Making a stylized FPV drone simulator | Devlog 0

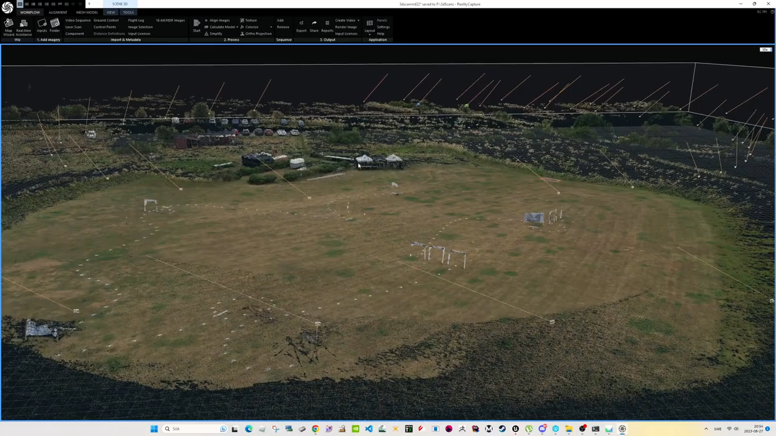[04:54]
After I've taken enough photos, I'll then process all of them in a software like Reality Capture.